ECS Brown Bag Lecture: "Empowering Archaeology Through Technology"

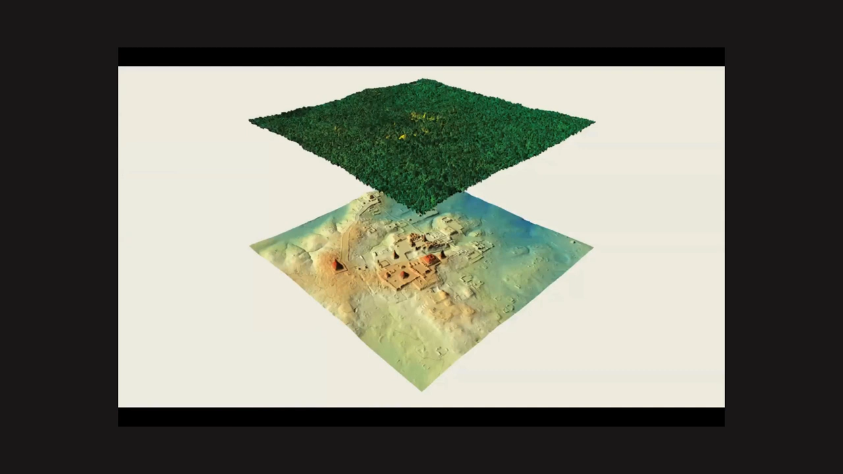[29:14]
So for example, this is one of the sites that was found in Guatemala recently. And that gives a really good example that if you were just looking at it above the jungle canopy, yeah, you might see one or two structures here, but you don't see that entire complex that's sitting underneath it. So the ability for LIDAR to penetrate jungle canopies and give us a much bigger picture is really important. And again, because now we have drone based LIDAR, we can fly, you know, much smaller and focused sections whenever we might need to. And it's not just jungle canopies, but that gives us the ability to look at things all over the place.
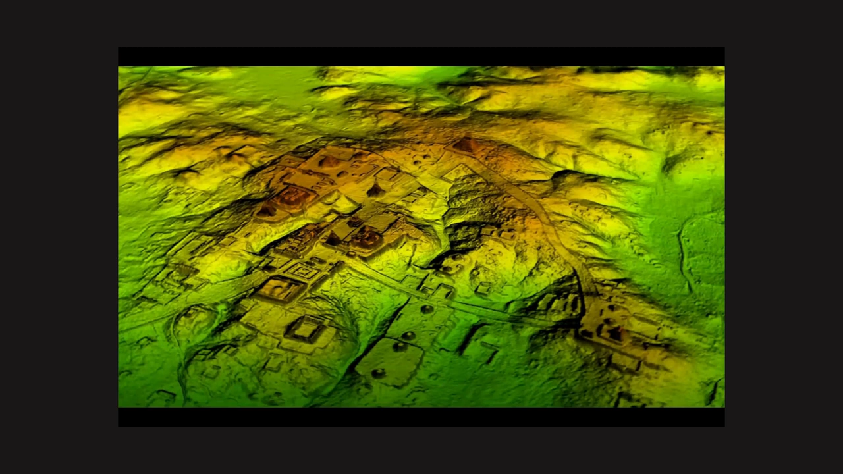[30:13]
but most of that village is now buried under a fairly dense canopy of forest and other just low bushes. And so, you know, coming to a point where maybe the vegetation has thinned out a bit over winter, then flying LIDAR over it would probably give us a very clear picture of the remnants of whatever buildings might have been there and be able to relate that to the clan architecture in that area.
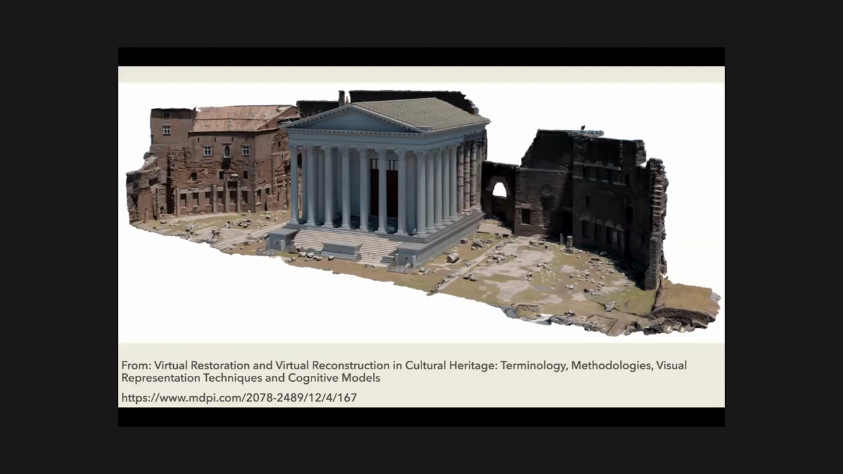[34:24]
what I'm assuming to be a photogrammetric based acquisition of the remains that are there today. And then, of course, we got this beautiful facade right in front of it that shows a reconstruction as it were. And then this next one that kind of gives us the different levels of color coded model that can help us understand what we are actually looking at.